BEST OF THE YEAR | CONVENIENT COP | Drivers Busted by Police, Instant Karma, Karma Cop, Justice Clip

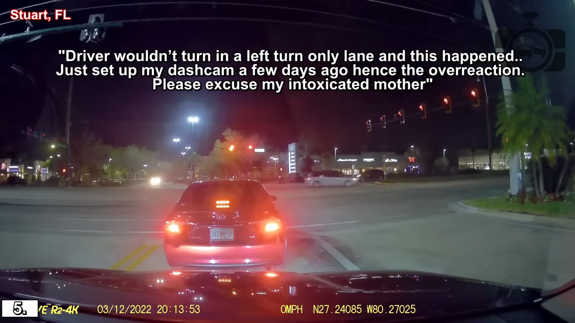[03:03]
Go. Are you kidding me? Just stop. What do you do? Yep. Oh my. Wow. Good. Drunk ass fucking people. Wow. Yes.
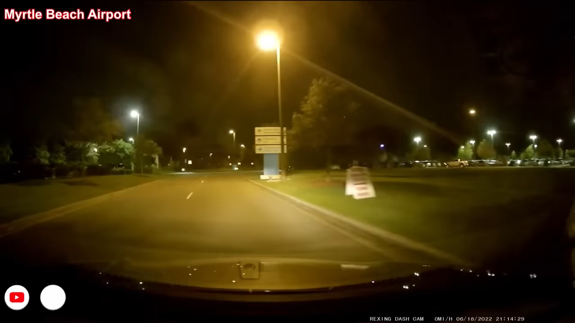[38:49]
oh yeah, he's got a lot of questions, like this, that, and the other, because he blew through the stop sign. Yep.
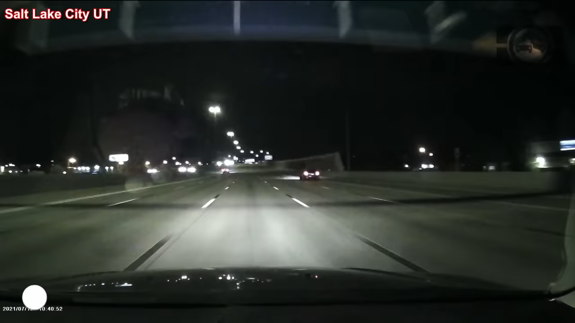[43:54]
Man, I was like, this guy's going so fast. Busted.